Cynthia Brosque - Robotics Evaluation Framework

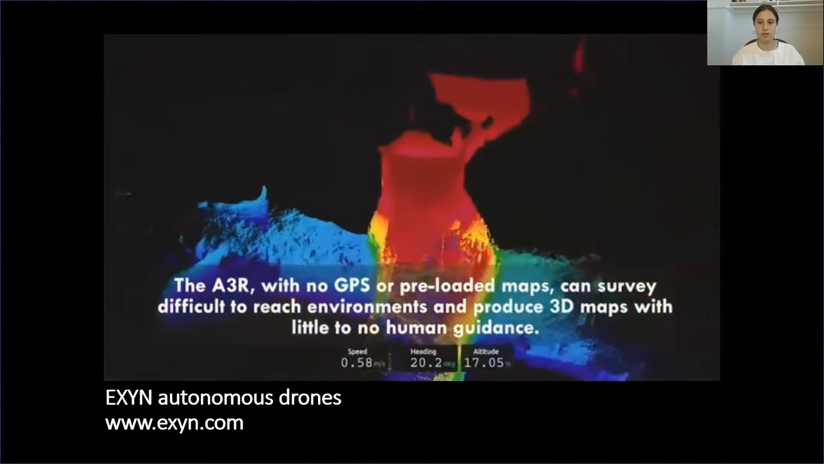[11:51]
Este robot puede inspeccionar de forma autónoma en entornos de difícil acceso, a veces en entornos que no tienen GPS,